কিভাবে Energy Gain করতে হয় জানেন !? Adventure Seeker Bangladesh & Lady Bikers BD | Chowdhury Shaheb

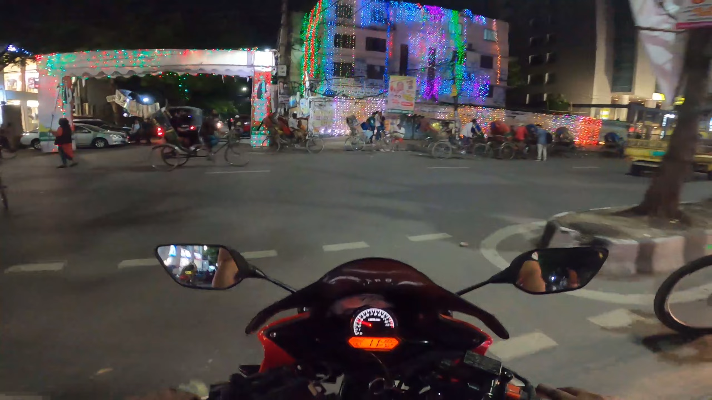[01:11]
বিসমিল্লাহির রহমানির রহিম বের হইলাম এখন সোজা যাচ্ছি আগে মেয়র মোহাম্মদ হানিফ
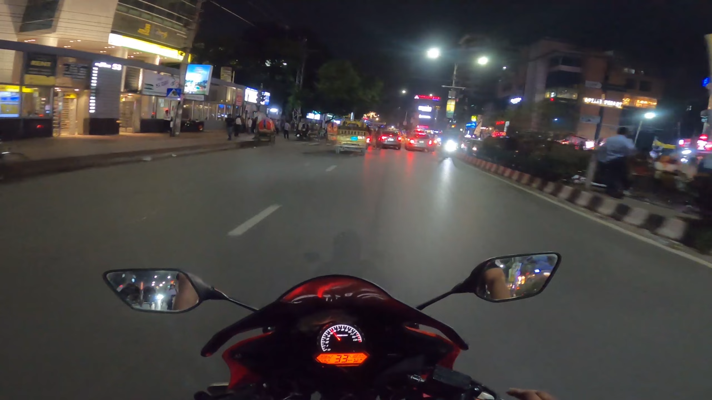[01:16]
ফ্লাইওভার 30 মিনিটের মতো সময় লাগলো রাস্তা অনেক জ্যাম তারপরে দেখা গেছে বাইকে এদিক ওদিক করে করে আসা যায় ওকে আসছি
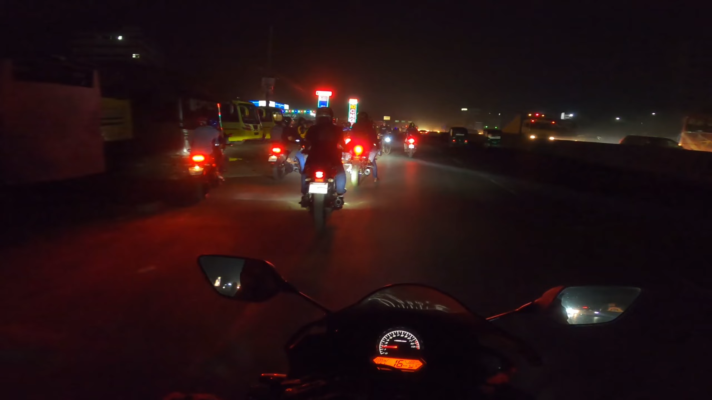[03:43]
90 ভাগ বের হয়ে গেছে বাকি 10 ভাগ এখনো পাম্পে ঠিক আছে ফাইনালি আমরা রওনা দিলাম একসাথে আস্তে আস্তে যাব আস্তে আস্তে বলতে 100 হয়তো বা 100 110 এর মধ্যে হয়তো বা সীমাবদ্ধ থাকবে সবাই এখানে সব রাইডাররা আমরা মেঘনা
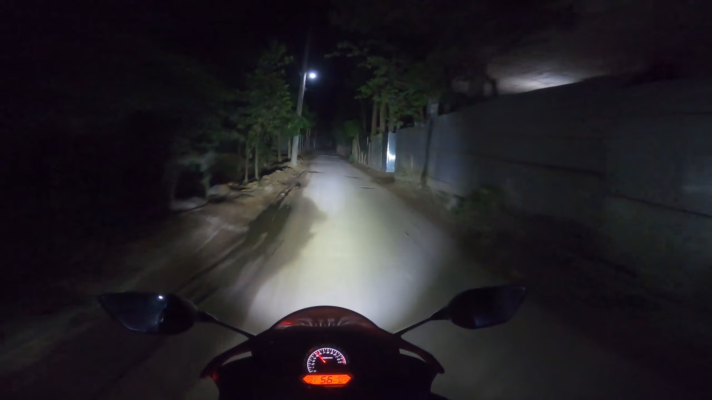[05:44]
তো এই যে দেখেন চিপা চাপায় ঢুকলাম, সামনেই মনে হয় ইউটার্নের জায়গাটা, ওদিকে যাই যে ইনশাল্লাহ আবার আমরা আমাদের জায়গা মতো পৌঁছে যাব আশা করি।